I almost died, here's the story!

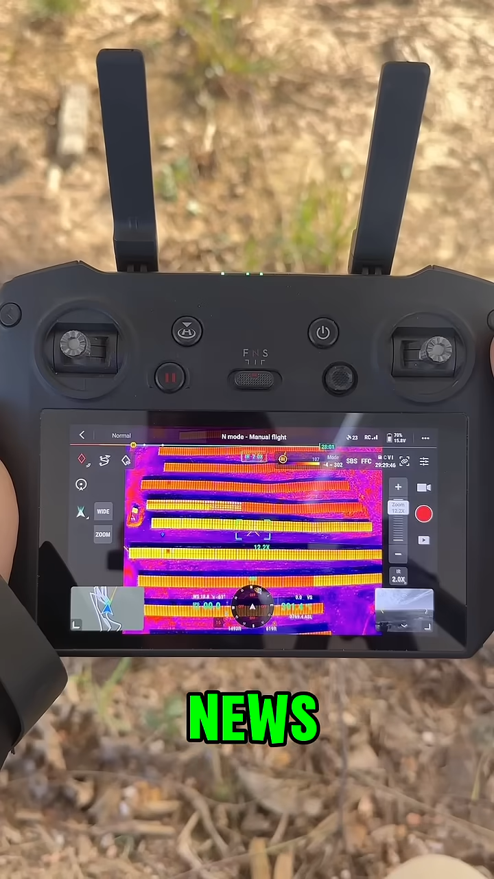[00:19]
My scan had revealed multiple offline strings and a checkered hotspot pattern on several modules, a classic sign of reverse polarity.
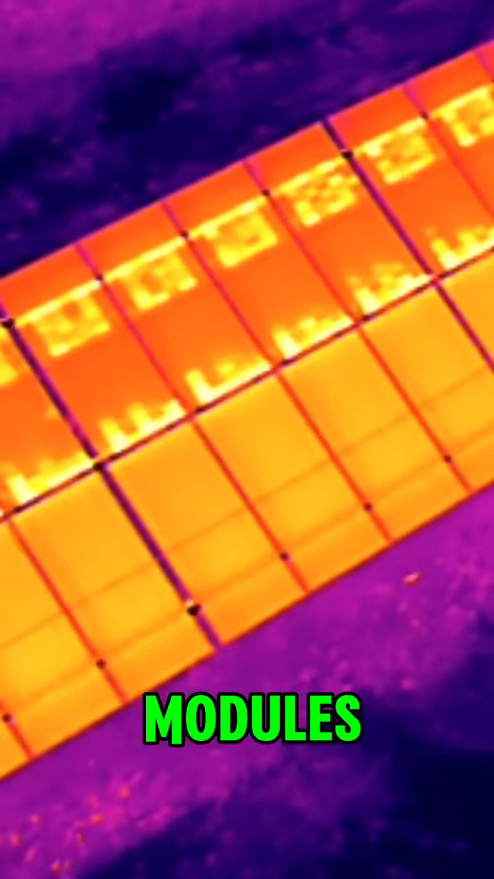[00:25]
This wasn't just an inconvenience, it was a serious fire hazard.